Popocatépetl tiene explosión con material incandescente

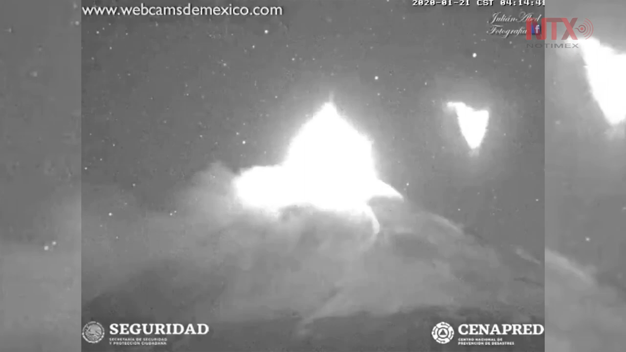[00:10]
el volcán Popocatépetl presentó una explosión con lanzamiento de material incandescente y una columna eruptiva de ceniza que se dispersó al sureste de Puebla. La Coordinación Nacional de Protección Civil destacó que la explosión no modifica los parámetros del semáforo de alerta volcánica,